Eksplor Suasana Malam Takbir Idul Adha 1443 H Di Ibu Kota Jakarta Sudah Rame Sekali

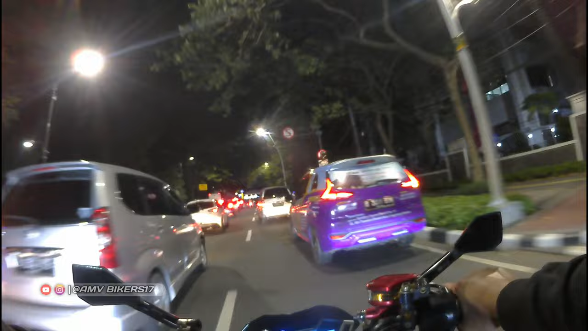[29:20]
lapangan banteng ya, kelihatan itu patungnya itu. Oh, Masjid Istiqlal. Ramai sekali lur, dulur.
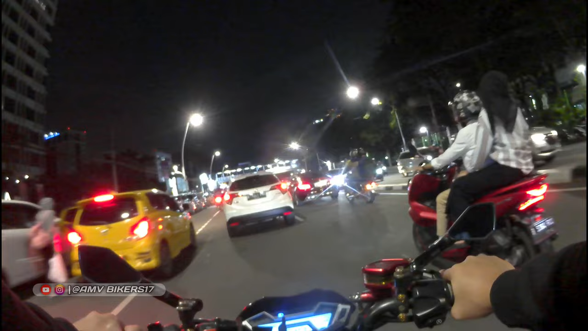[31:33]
Kambing ini, kambing mas, sapi demo pick up ini mau dikorbankan besok ini tuh.
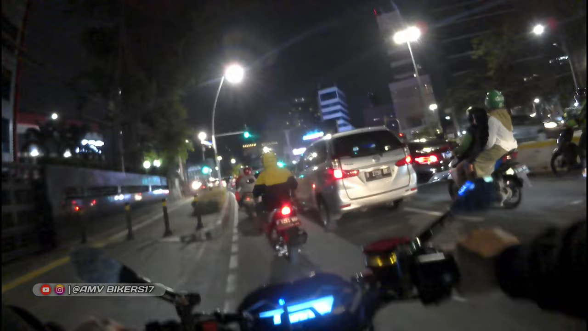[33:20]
Kanan ini Tugu Tani ya dulur-dulur. Oh.